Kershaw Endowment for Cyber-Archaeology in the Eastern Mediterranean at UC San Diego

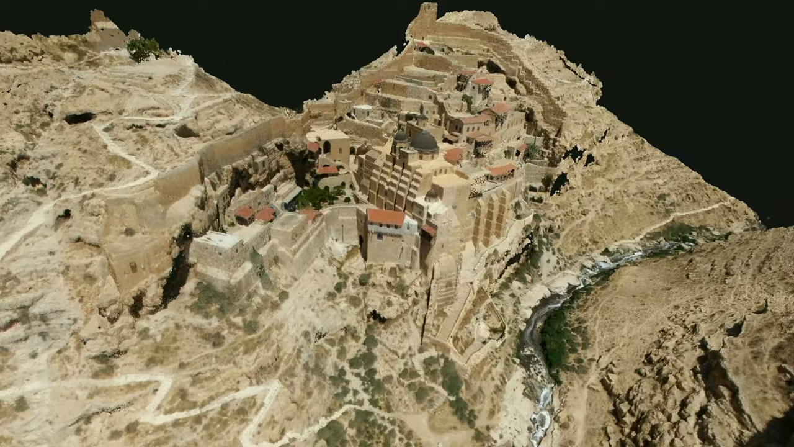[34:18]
Institute's Cultural Heritage Asset District model for the Kidron
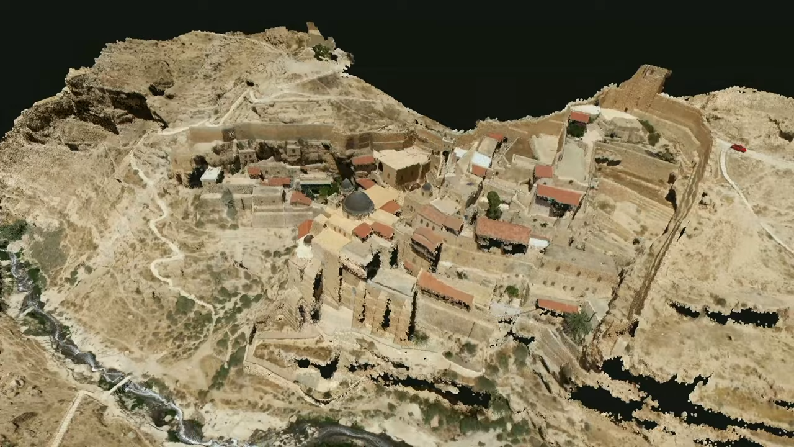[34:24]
Valley that begins near the old city of Jerusalem and flows to the Dead Sea.